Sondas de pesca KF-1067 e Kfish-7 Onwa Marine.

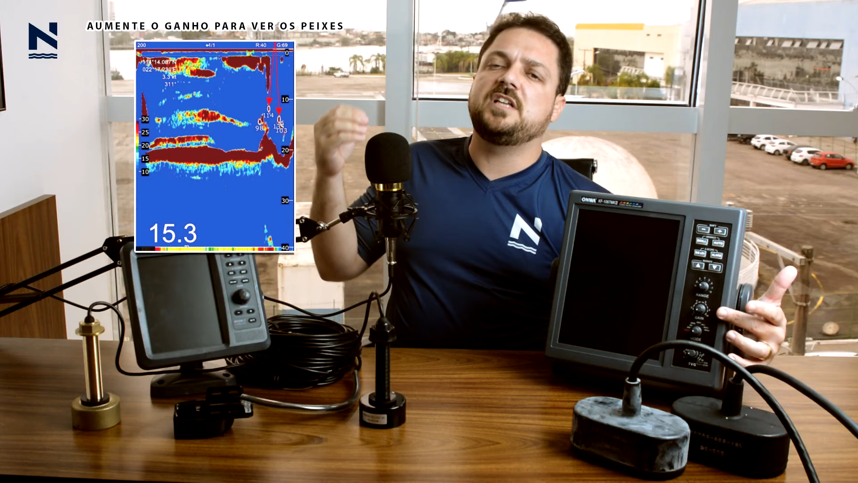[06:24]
para você identificar um eco menor, diferenciar a imagem do cardume, se aquilo realmente é um cardume, é uma pedra, é uma sujeira,